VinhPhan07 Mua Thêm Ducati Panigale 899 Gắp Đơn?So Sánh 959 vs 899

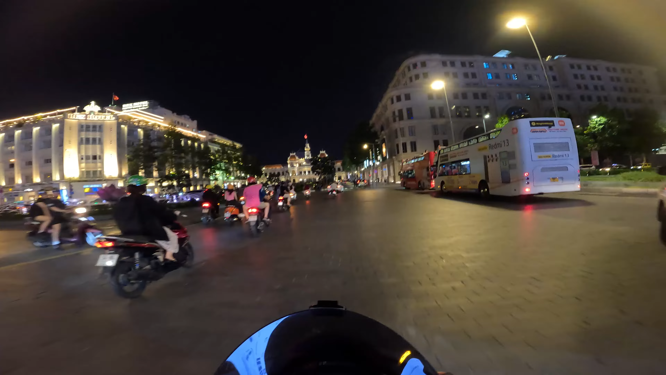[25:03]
xe đỏ bên này. Ồ, chưa có ai hết rồi, vắng lắm.
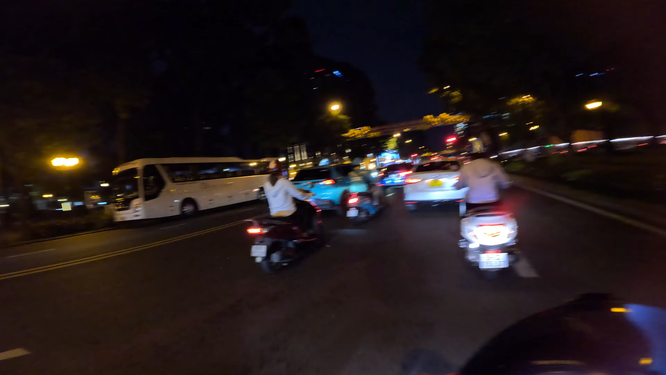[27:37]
chiều vãi luôn, xong rồi còn đường phố nó cũng vắng,
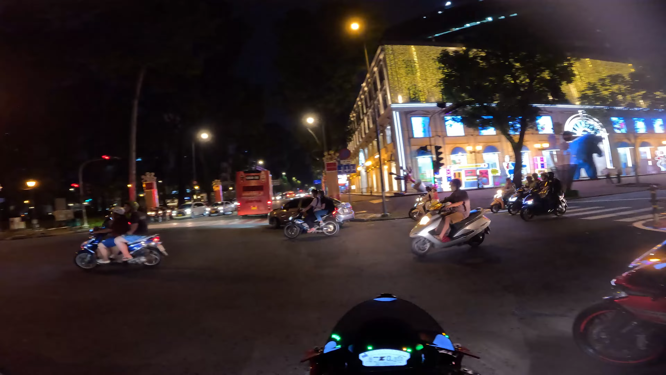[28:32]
Chậm thôi. Đông quá, còn Highland đông quá.
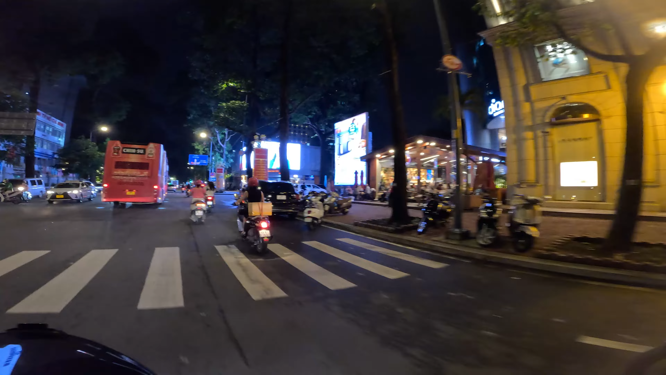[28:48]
Ê, nó có để bàn ở ngoài luôn kìa.